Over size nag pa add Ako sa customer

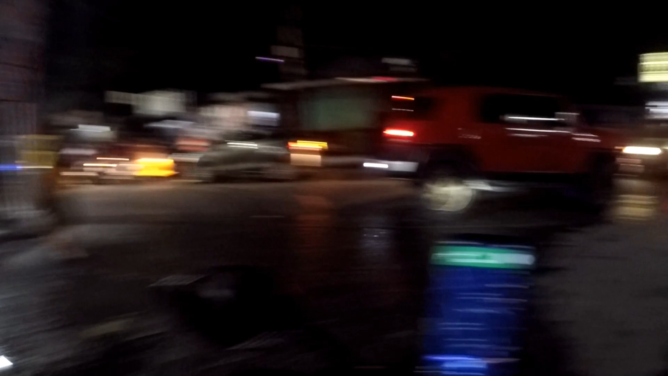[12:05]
So yun Update ko kayo Mga boss Pag nandun na ako Sa Tandansora
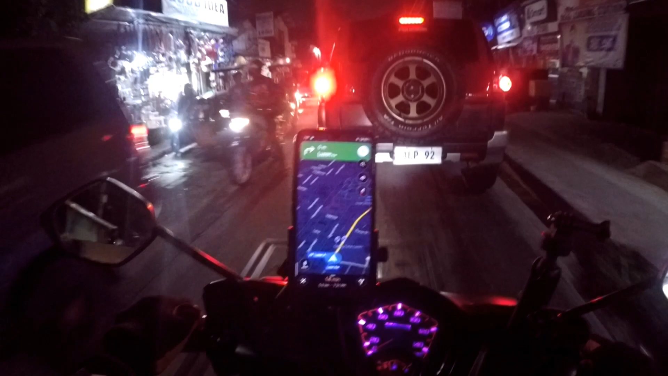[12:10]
5 kilometers And then 14 minutes Let's go
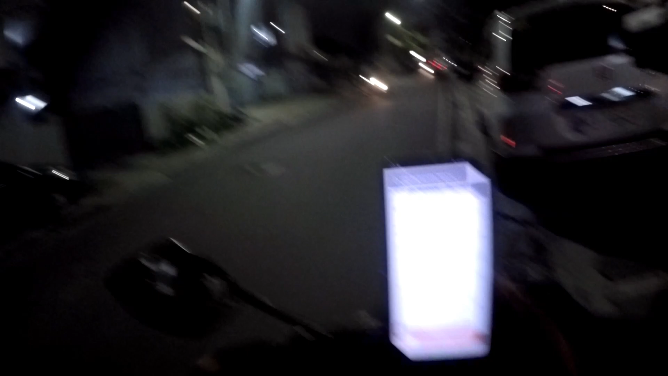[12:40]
Sobrang Dilim mga boss Kumukulog Kulog na Kaya Umuwi na ako Tsaka Ano na rin
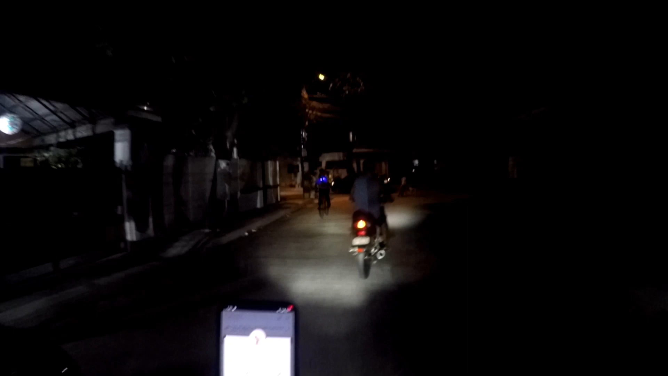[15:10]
Nandito Na Ako Sa Bahay Let's Go Thanks For Watching Mga Boss Salamat Sa Panunod Mag Sana Kaling Sumporta Sa Ating Youtube Channel See You Next Upload Mga Boss Sobrang Dilim Na Kaya Uwian Na So Peace